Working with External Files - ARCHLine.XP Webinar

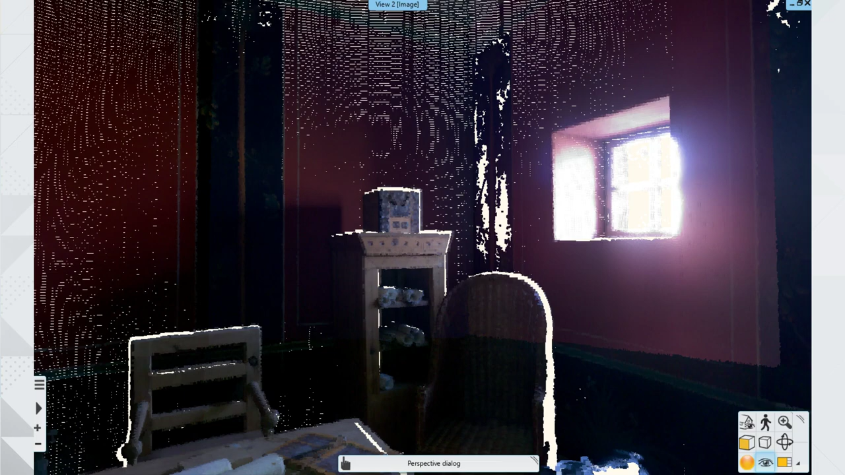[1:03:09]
You are not going to get blown away with this because this is not that spectacular, but this is what the laser scanner saw. So from the position where the measurements were done,
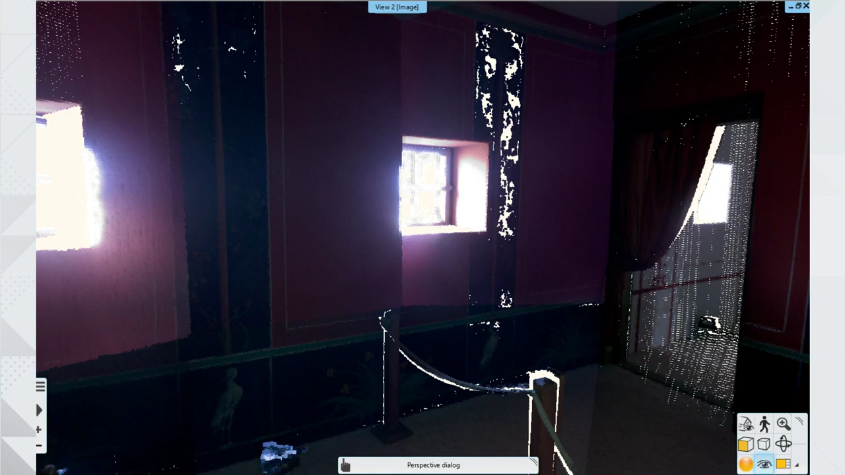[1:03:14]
this is what the laser scanner was able to see. Notice how you see white patches.
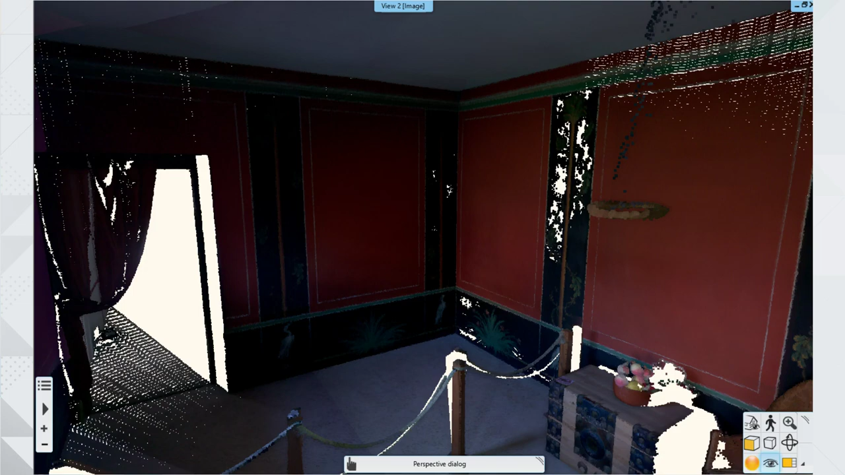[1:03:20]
Those are the things where the laser didn't shine. So the device itself wasn't able to determine where these things are. Now, mm-hmm. you might see this is a plain panorama 360, but that's not the case.
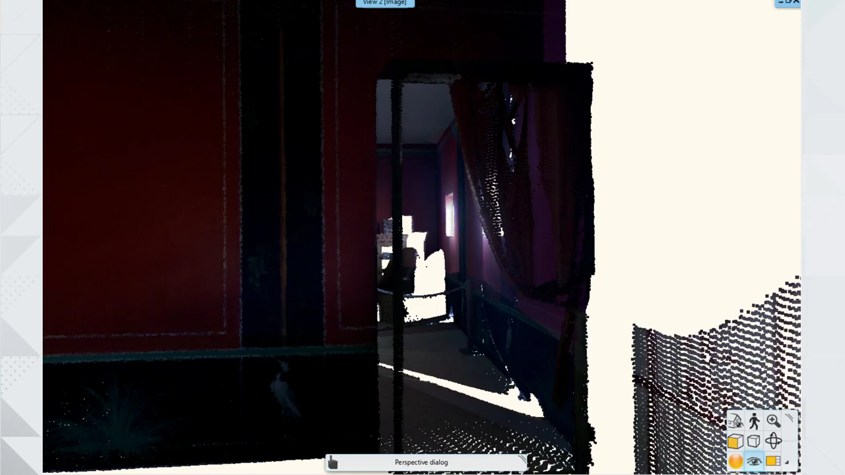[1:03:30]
Those are points in the 3D, right? Yes, these are points floating in space where the distance between each other is a very valuable information.
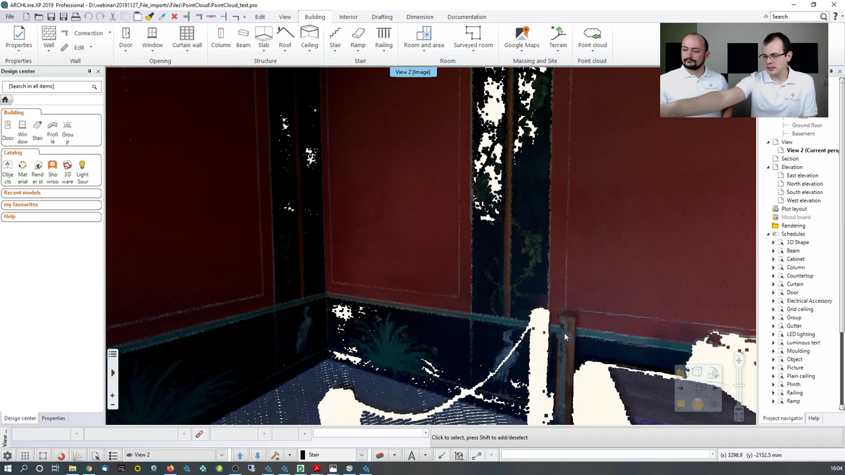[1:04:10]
But these are the things for which you need human guesswork and legwork to actually process that. But if we actually created quite a few photographs on the original spot. You'd use that for texture references. That's for correct. Later. The reason I'm zooming it this much is that you see that at some point the drawing actually falls apart because the density of the points is not large enough.
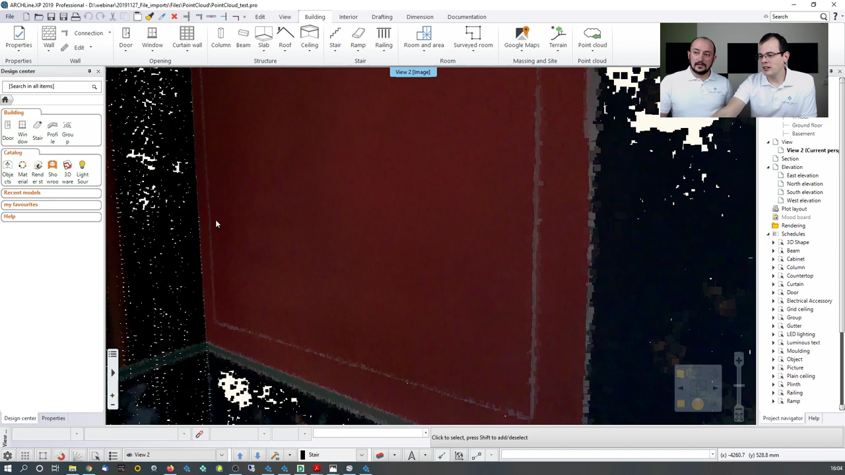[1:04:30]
But at the same time, I have enough surfaces to work with. But what do I do? If I zoom in, I see the trick that this building is actually just one single room.
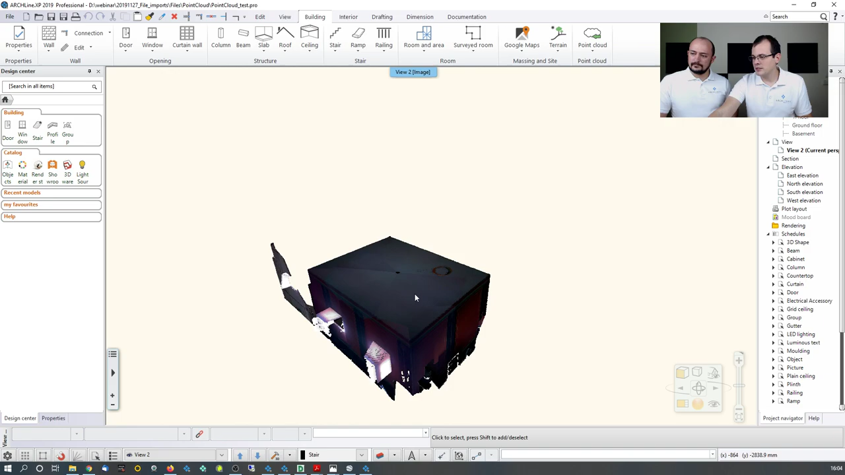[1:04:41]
And this might not be the best scenario to demonstrate how this should look like because this is a rectangular room,
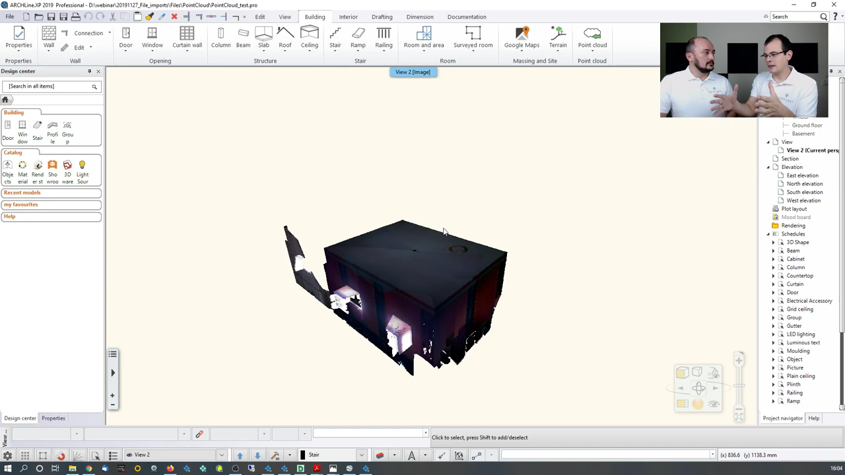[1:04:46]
but this is perfect to show how you can use a drawing like this one. Let's go into the split view where I can see the 2D as well. So this kind of is the top view of this whole thing, right? The device was here and it was shooting laser beams all around the place.
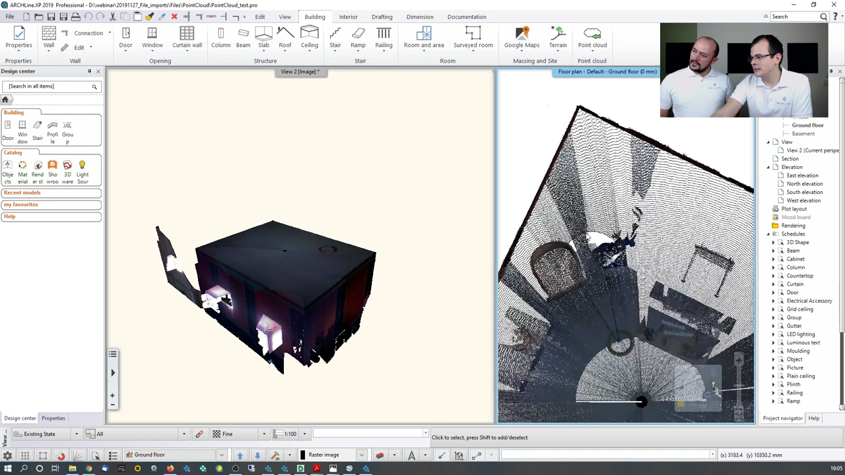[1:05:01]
And you see where it did manage to measure behind the chair. Yeah. There's nothing behind this ornament. There's nothing. But this is enough for us. So the first thing that we do is that we are going to isolate the things that we want to work with. Just make this model a little bit lighter. And we do that by clicking point cloud and crop. And what I have to do, I click on the model itself. And then I'm just going to cut out the place or the part where I actually want to work with. So we like the unnecessary parts. Yeah, we are just going to ignore the things that we don't want to work with. So this.
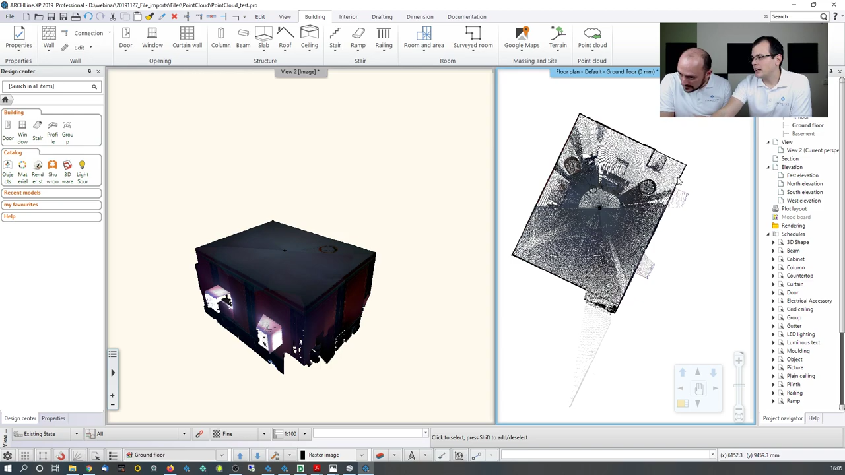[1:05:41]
Are those gone forever or these are still referenced in the original content? Temporarily hidden. I think there's going to be a gray underlay. You can see it faintly. Mm-hmm. So the next task is to sketch over the building. But the problem is that now the software doesn't really know where and how to represent things.
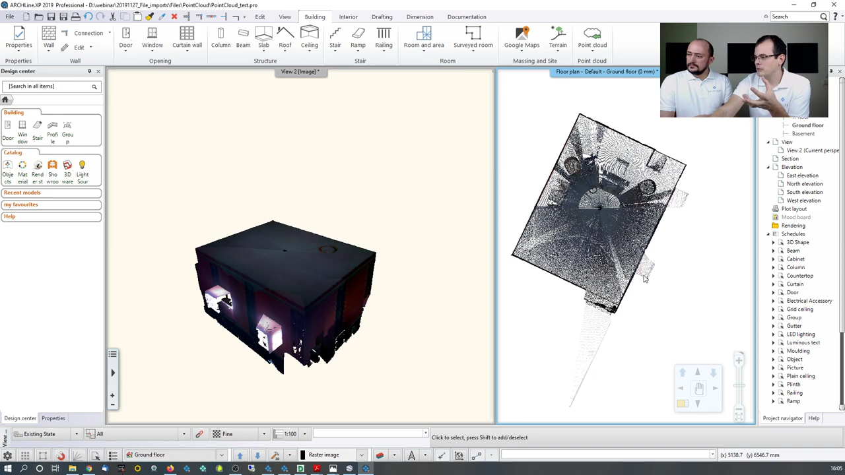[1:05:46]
So we don't know where the windows start and finish because there are too many points piled up.
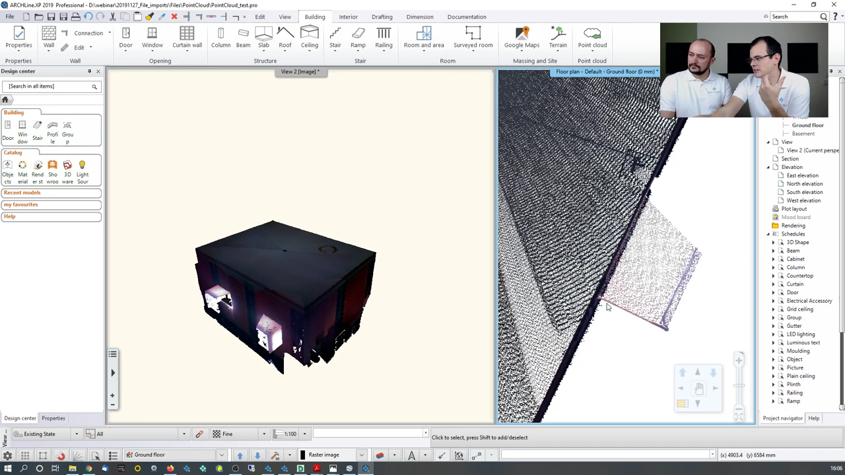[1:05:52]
Yep. So, and this is standard procedure in processing point clouds.
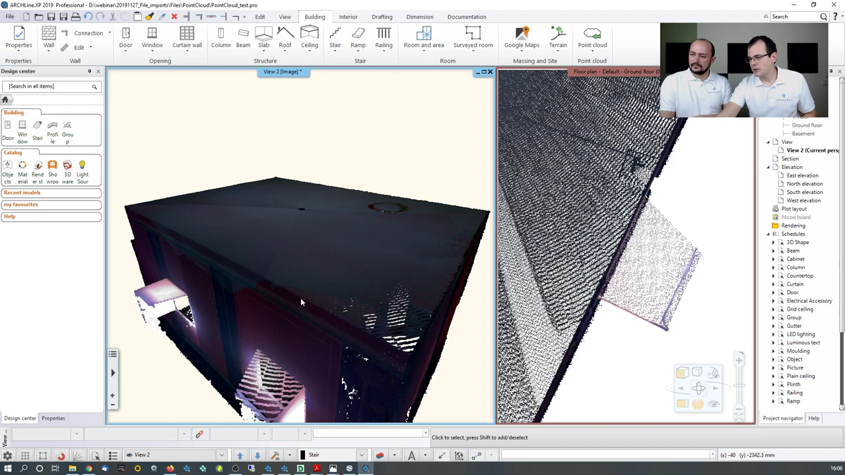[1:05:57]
You have to make slices, vertical slices, with which you can isolate parts of the drawing.
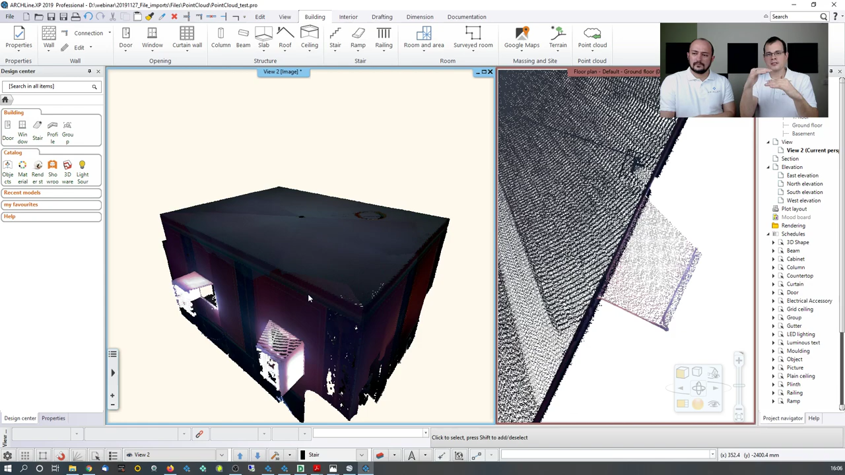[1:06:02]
Yeah. And that's what we are going to do now. We go back to point cloud, clip from the bottom, and I just click on the mesh itself, and I'm just going to find a vertical plane under which everything would be cut, and I'm just going to make it to line up with the bottom of the window, hit enter. Is there some sort of ground truth or some sort of rule where you should? I would say don't go for a very thin slice because then you have little information to work with.
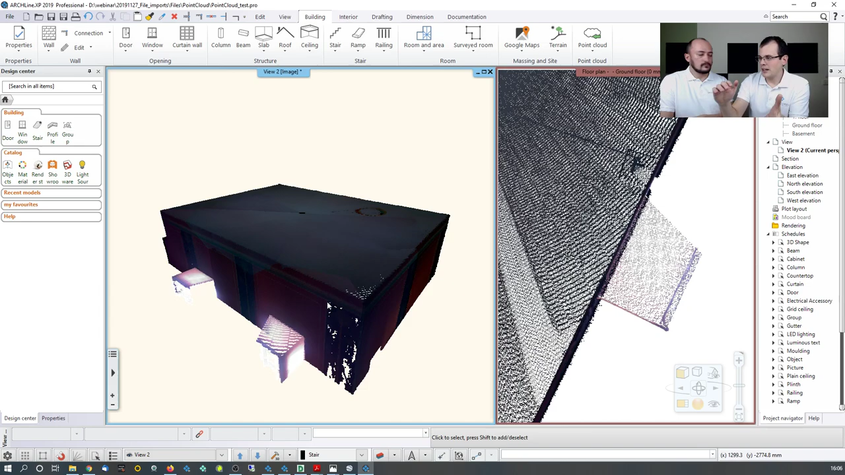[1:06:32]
But if you have too much, too large of a slice, then the information will be too dense to process. And I repeat the same thing. This time I'm going to clip from the top. Mm-hmm. And when I do that, I see this little happing thing. It shows me that what are the parts that are going to be visible. You see the thin ones or the dim parts are the ones which are going to be ignored, and the strongly colored ones are the ones which are going to be included.
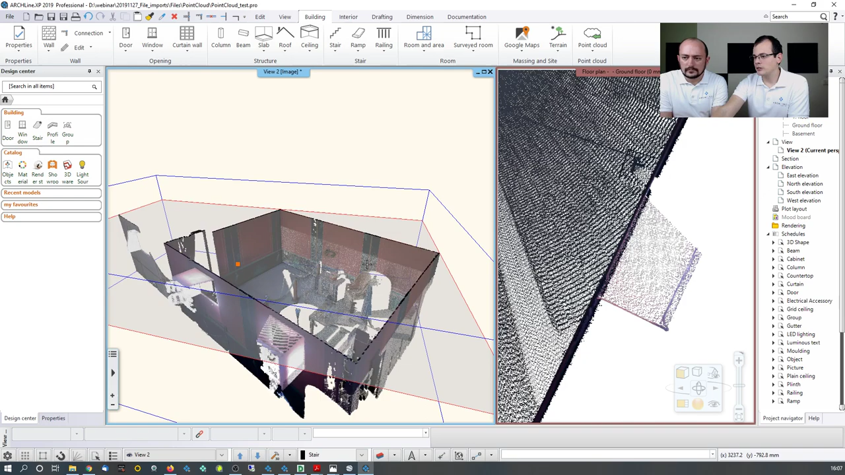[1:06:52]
So I think this is good enough. I'm just going to click and hit enter. And okay, now I have a clipped 3D model, but how do I make it into a 2D floor plan? It's simple. I have to refresh the floor plan itself, which is going to be generated from the 3D.
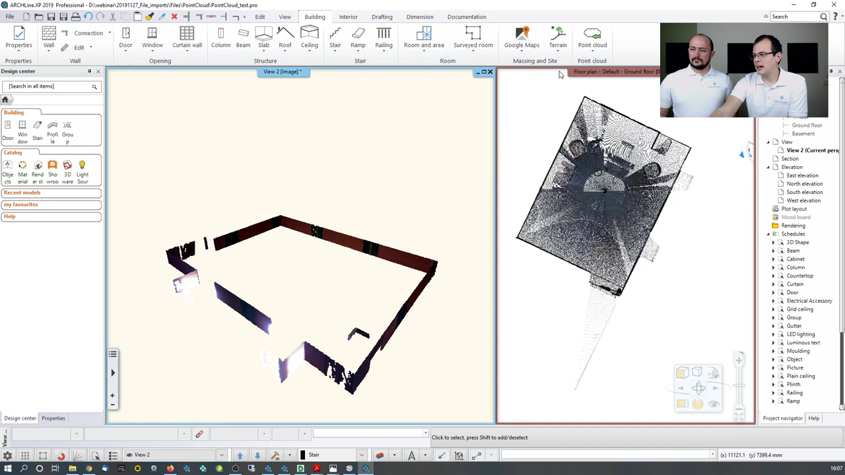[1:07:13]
From the top view, we have. Yes, I just have to click on the 3D to do that. Refresh floor plan, select the drawing. Based on that one, okay. And now I have a very isolated kind of view. You might want to rotate this, but I'm not going to because I have the north direction in this drawing. Okay, so if I rotate it, I lose that info. Yep. Before I proceed. But you can actually measure the width of the room, the depth of the room, the placement of the windows. That's right. So if you want to make a measurement, you can do that. Notice that there are many, many points.
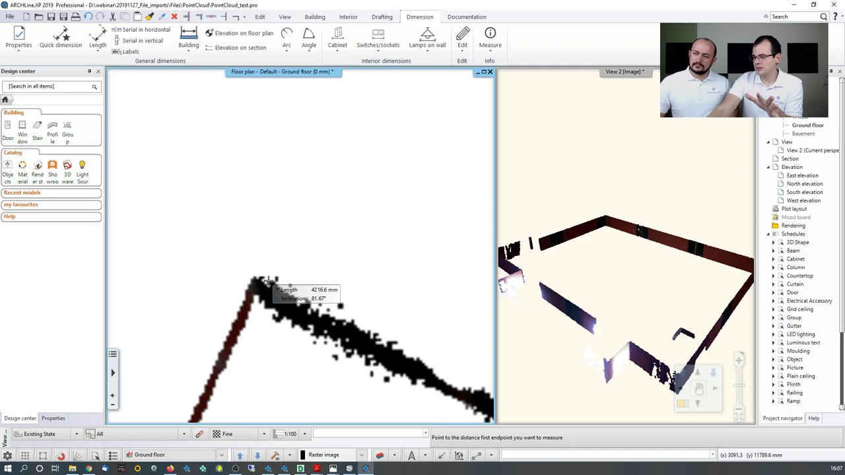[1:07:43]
Just in the case with the raster images, you have to make a value judgment in terms of what you want to measure and how. So this information is what is most valuable for you to process this data. Another thing, we can tell it's more around like 4 meters wide. Yes, this building. Exactly. Mm-hmm. Before I proceed with the processing, one good advice is to make a 2D copy of this because later on this is going to be always updated. So if you want to keep this slice, then you have to isolate it, place as raster image. So you mean when I would like to have multiple slices, I create a slice, make a copy, make another slice, make a copy, and so on.